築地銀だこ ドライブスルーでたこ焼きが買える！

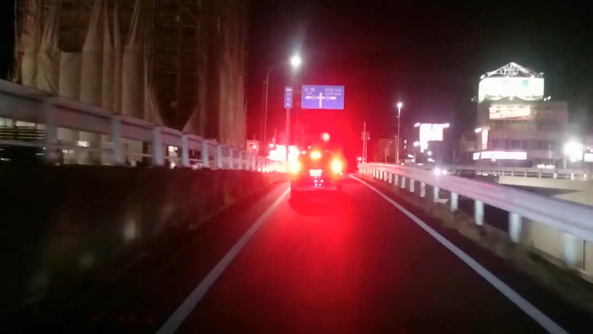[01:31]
えー すごくね すごく気になってこのとこ ええ このところに? みたいなこんな店が? みたいなえー ありましてですね
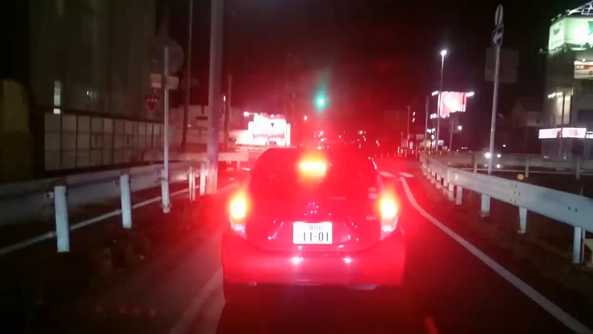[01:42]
そうなんですね ちょっと待ってねえー もうまもなくね 到着今日はね 台風がね 来ててですね
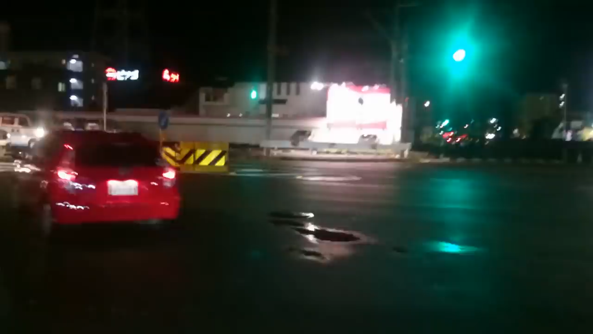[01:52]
ねえ 信号がねはははは 関係ない 台風と関係ないえー もう 風だけかな 今うん 雨は 雨は 夕方ぐらい 結構すごい降ってたんだけどねうん うん
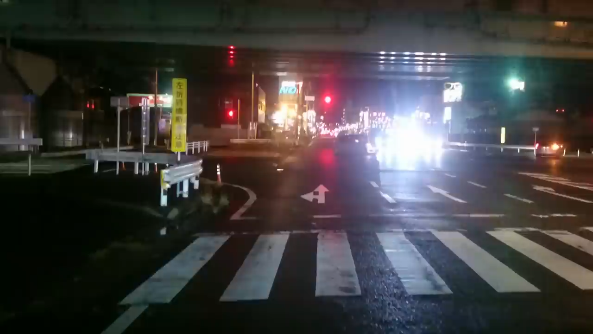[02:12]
うん うん いうね まあ ちょっと風が強いのかなぁ 強かったはず うん うん たぶん強いいや 強いだろう うん おそらく強い うん うん強いね うんははははははい ということで ね 信号も青になったことなのでここ いるかな?
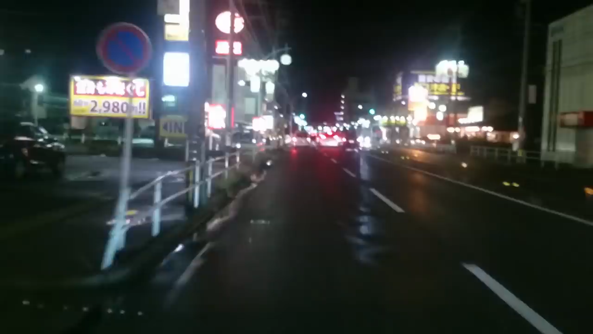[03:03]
おっと なにこれ すごいなぁお 銀 ここです